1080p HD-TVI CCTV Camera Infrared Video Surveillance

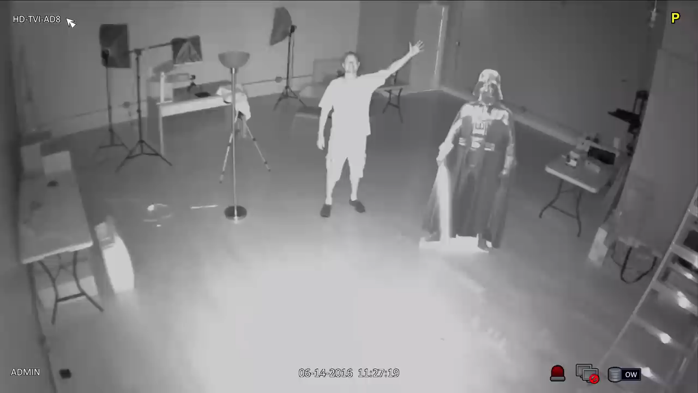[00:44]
You can see that the infrared LEDs that are built into this camera do a great job of illuminating this entire space. This room is 29 feet wide by 28 feet deep. When I turn the lights back on in the room, the camera turns off its infrared mode and captures 1080p video in color again.